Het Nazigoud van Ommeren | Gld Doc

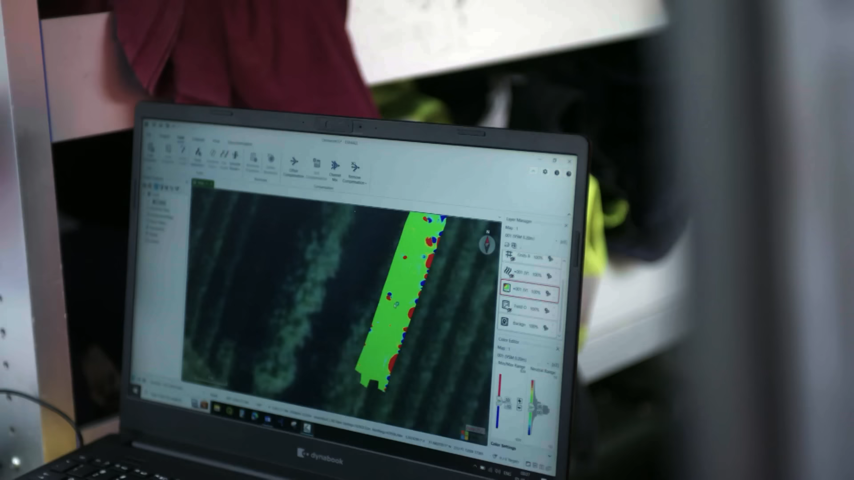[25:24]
Nou, zoals je kan zien, er zitten wel wat verstoring hier aan de kant.